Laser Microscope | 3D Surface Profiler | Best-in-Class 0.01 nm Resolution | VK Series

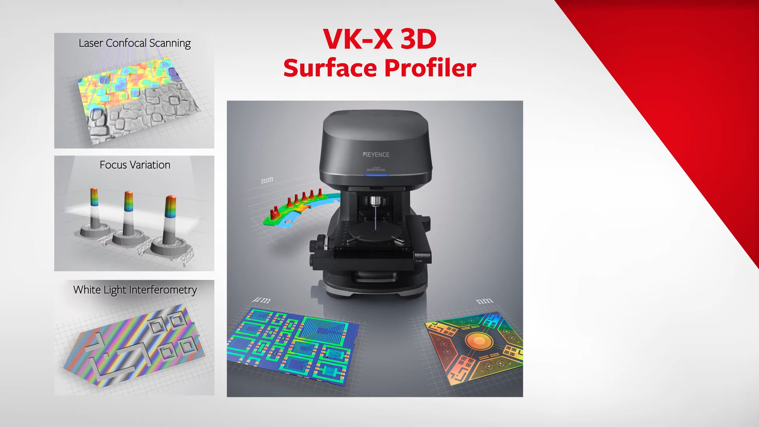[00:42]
For the very first time, nanometer, micrometer, and millimeter measurements can be performed with a single device. The VKX is highly automated,